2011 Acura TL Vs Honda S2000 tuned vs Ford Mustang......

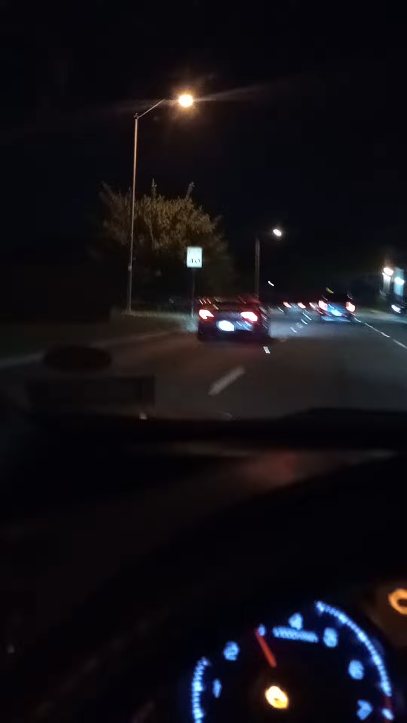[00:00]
This S2000 sound good. He had some pops and bangs going. That Mustang don't want to. Oh, that's the Mustang. I thought it was the S2000 making the pops and bangs. That juggle sound good though.
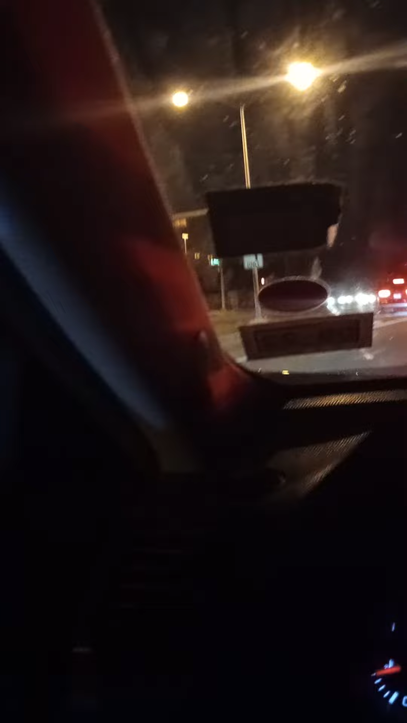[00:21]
Oh yeah, what's up? That boy, he got it right. Check it out. He got them on the right. We on it. He threw the P sign up at me. We better get in some manual mode now.
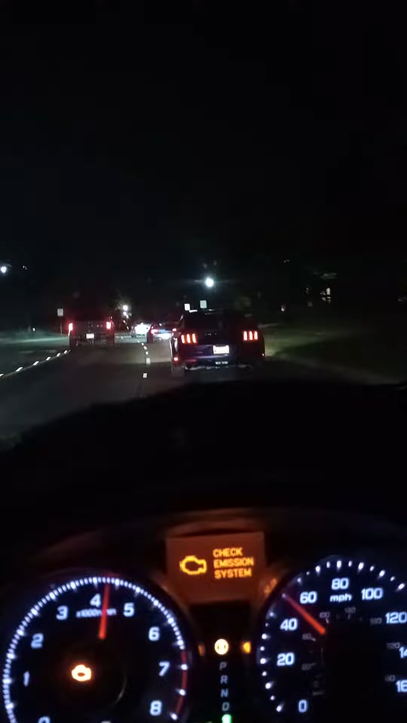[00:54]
Oh yeah. I ain't supposed to be doing that much speed. That S2000 playing. I want to get another shot of it on the side.